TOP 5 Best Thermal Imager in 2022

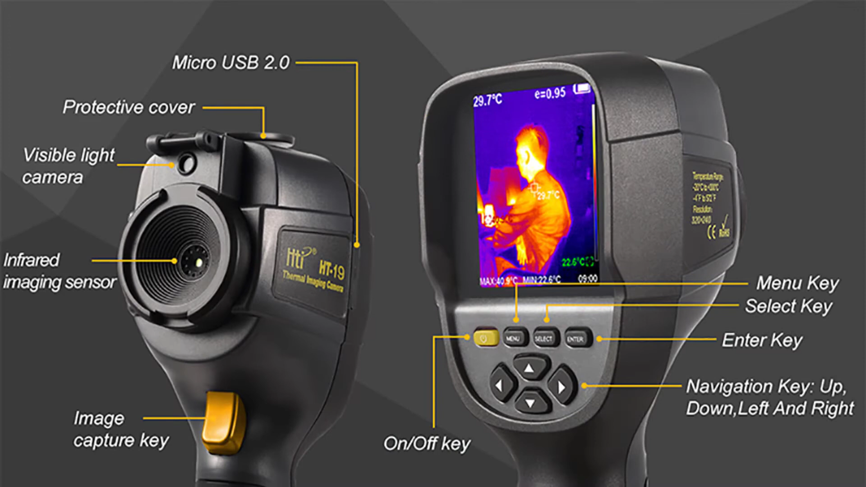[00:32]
On screen: spot 29.7°C, min 22.6°C
The Z-Stage T19 Handheld Thermal Imager is the perfect tool for any professional or private investigator looking to keep their eyes open when the lights go out.
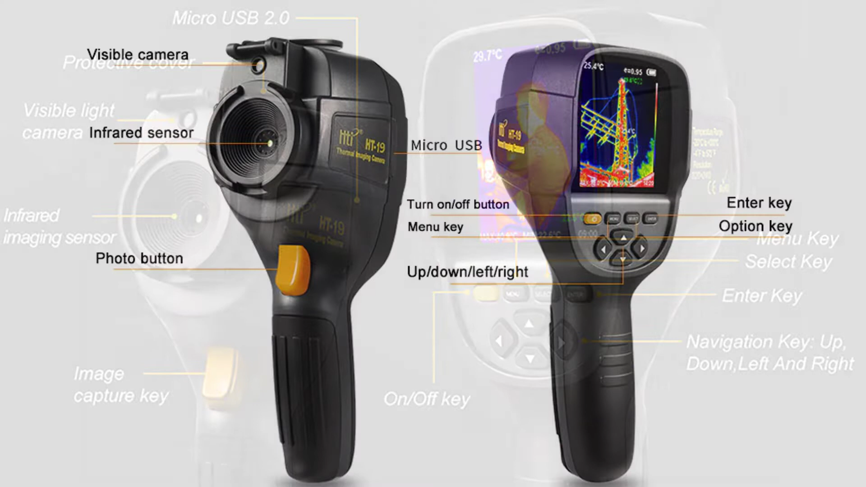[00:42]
This HT19 Infrared Activated Camera is a must-have for anyone in the law enforcement field.
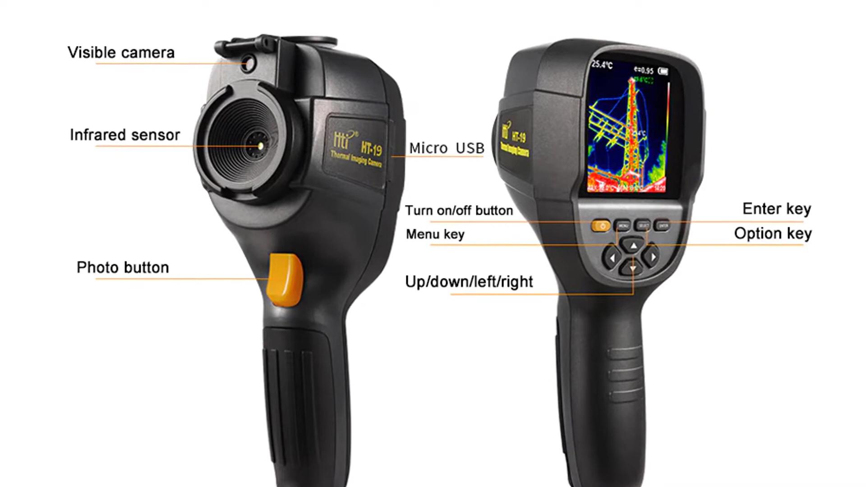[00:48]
See the heat signatures of humans and animals, as well as other heat sources, such as electrical wires,
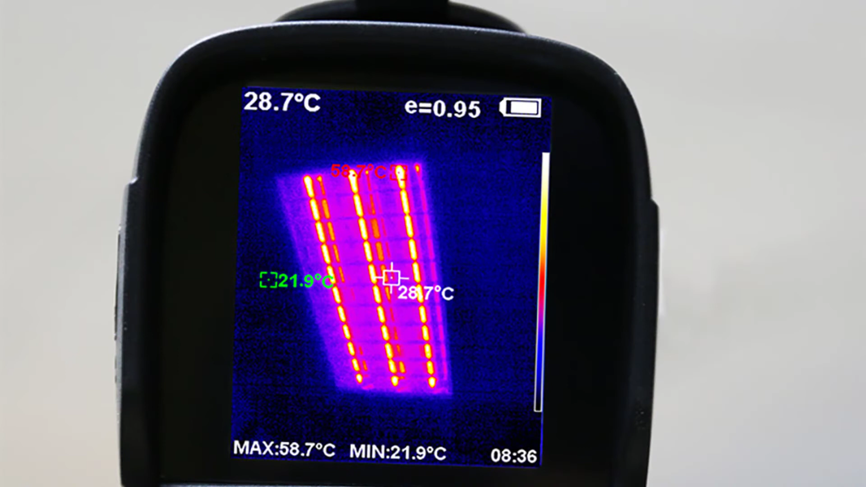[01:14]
On screen: spot 28.7°C, max 58.7°C, min 21.9°C
memory and supports up to 32 GB of Micro South Dakota card. The range of the distance that this camera can detect is up to 30 meters.
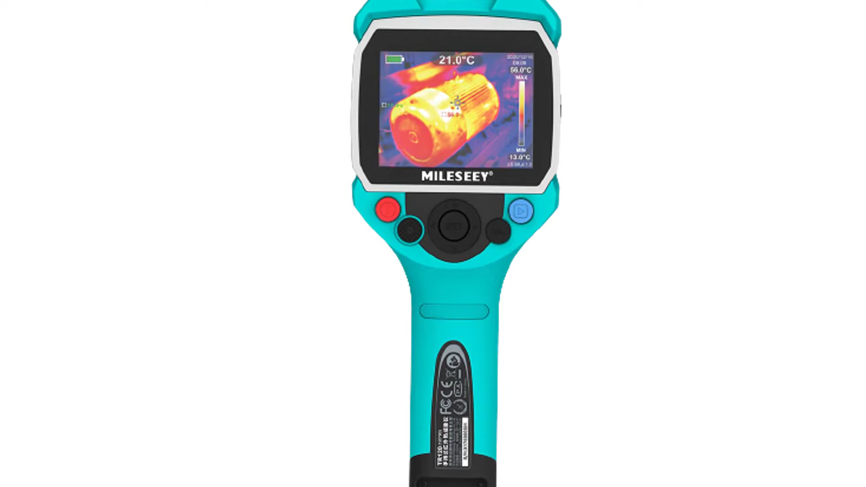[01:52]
On screen: spot 21.0°C
Featuring a wide temperature measuring range, the Milla CTR 160 allows you to scan surfaces and identify the source of heat loss.
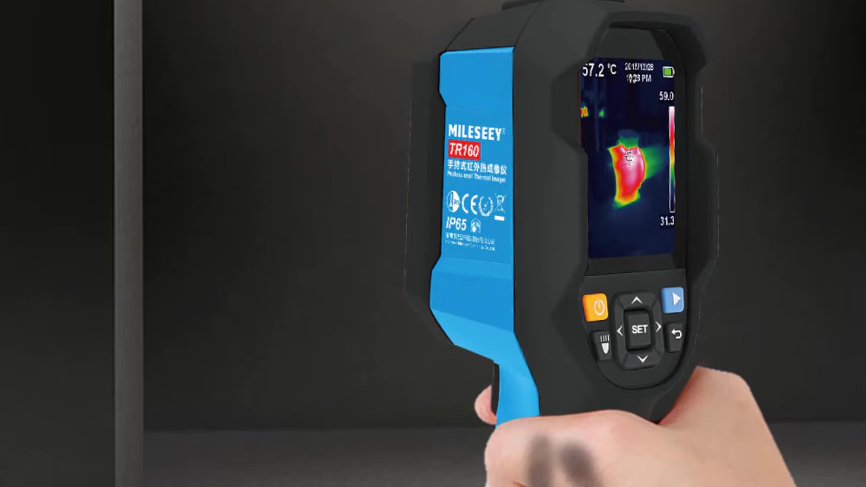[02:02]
On screen: spot 57.2°C
Used to cure air conditioner and heater malfunctions, the Milla CTR 160 allows you to make a fast and effective diagnosis. The Milla CTR 160 is a versatile
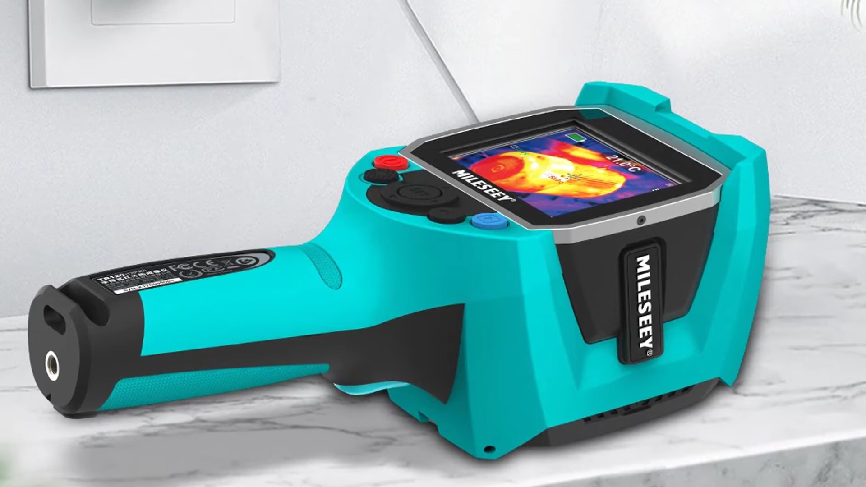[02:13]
handheld thermal imaging tool that is easy to use and read.
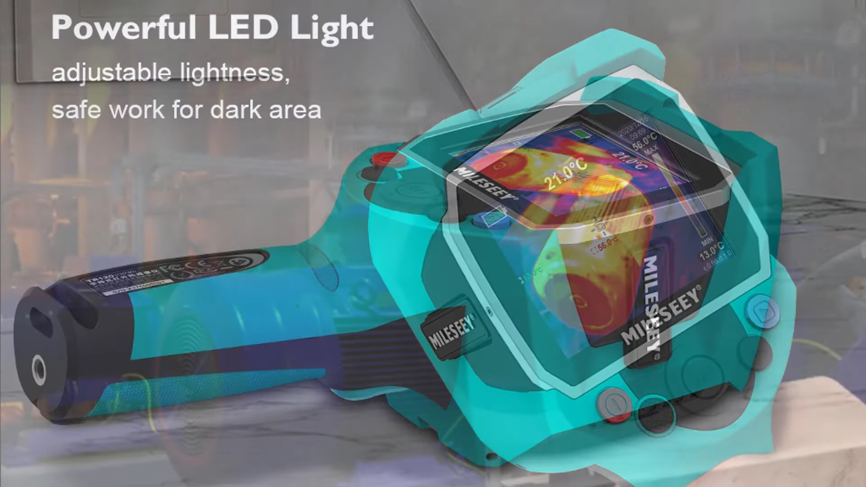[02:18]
Large-color LCD display, dual-temperature units and high-sensitivity detector make this device exceptionally reliable.
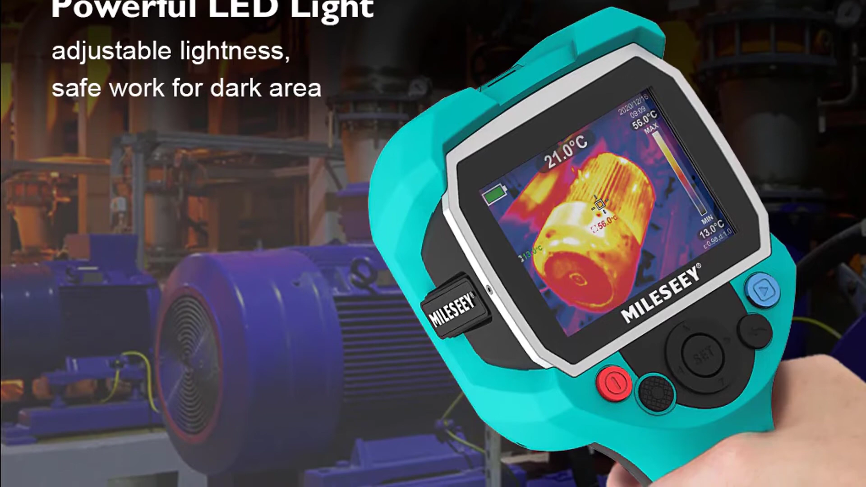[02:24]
On screen: spot 21.0°C
A great value for your home, business, or occupation.
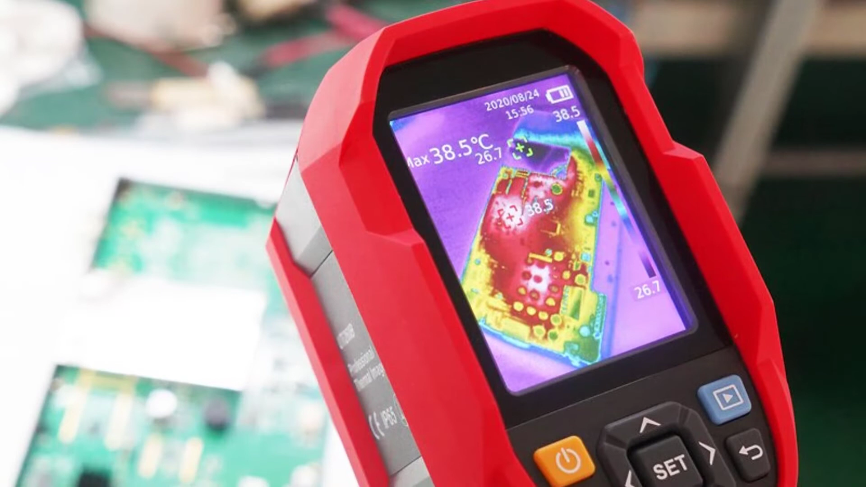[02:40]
On screen: max 38.5°C
It is compact, lightweight, easy to operate and very useful in detecting invisible surface temperature.
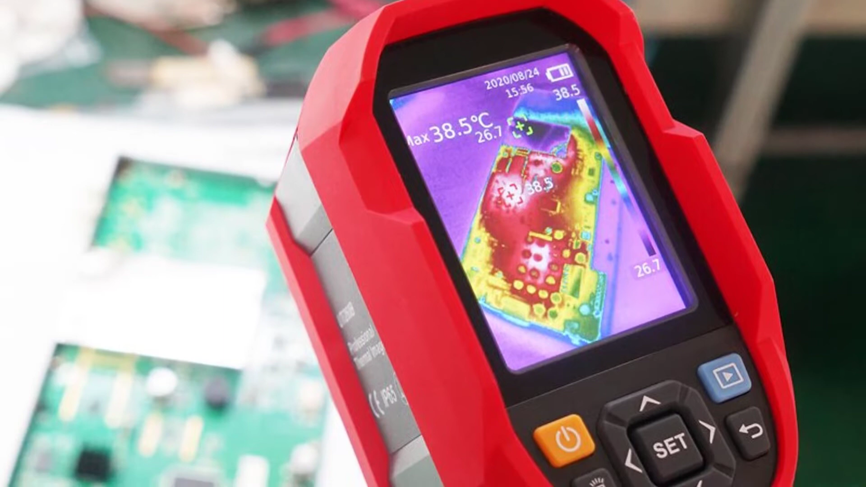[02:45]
On screen: max 38.5°C
This portable thermometric camera accurately measures the temperature difference between